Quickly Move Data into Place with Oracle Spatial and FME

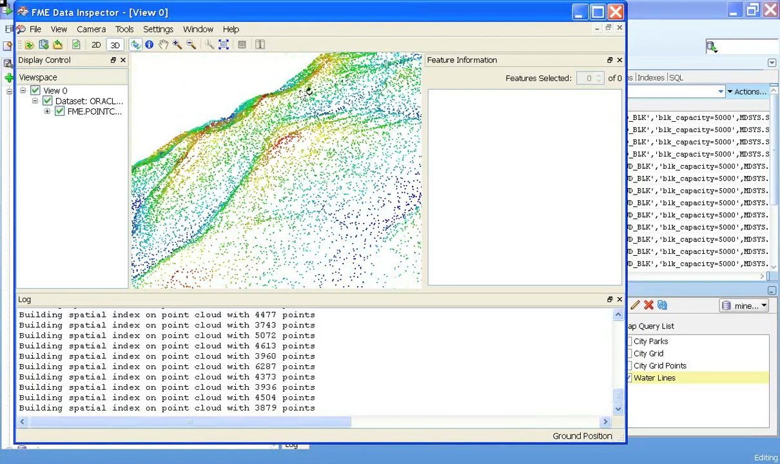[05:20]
So I can fly around it and show the 3D nature of this kind of data. So that's just to whet your appetite for what's available with FME. Let me go back to my slide show.
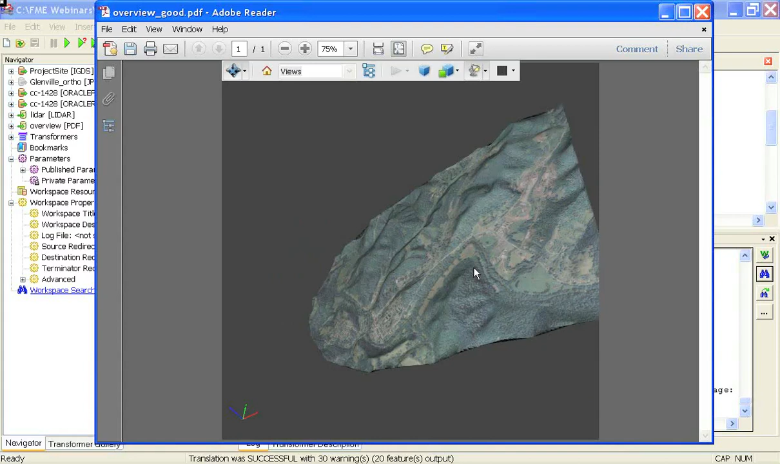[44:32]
So that should impress the boss if he wants to know what we're doing with all that data that's in our Oracle database.